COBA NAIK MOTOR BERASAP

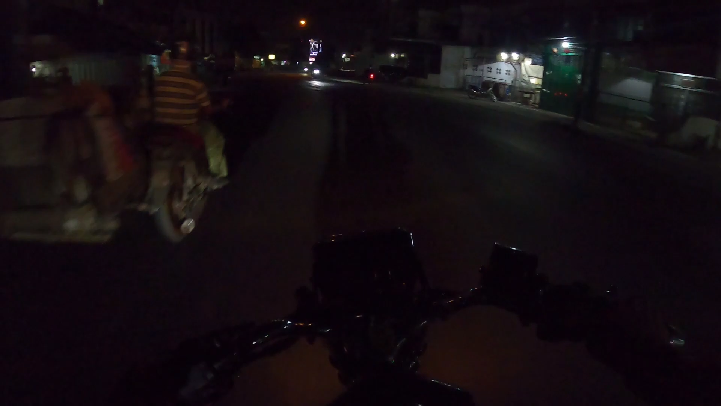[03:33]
ya kawan-kawan nanti jangan lupa juga ya subscribe channel kawan kita Buyung motovlog memang dia masih baru cuman biar berkembang dulu kita bantu support eh kan namanya nama channelnya Buyung motovlog ya aku enggak nampak jalannya ini enggak ada lampunya ini bukan enggak ada ya tapi enggak terang
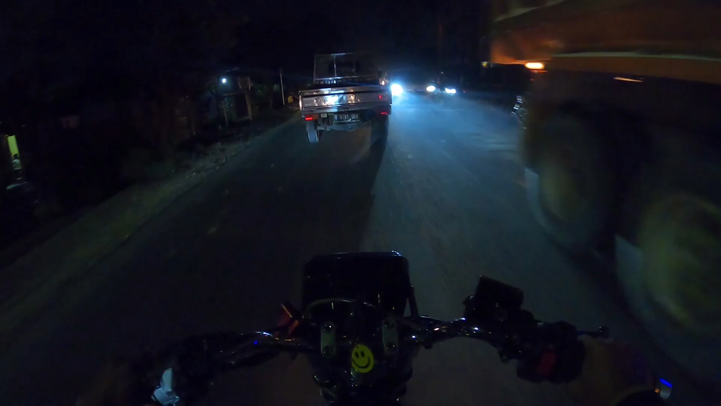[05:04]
pas lubang banyak lubang ini jalan jalan apa namanya ini jalan asramanya tuh jalan apa aku kurang apa yang Brian lah dari Brian ke arah pondok kelapa kita mau ke Jipur beli enak waliho cuma tarik aja ya kan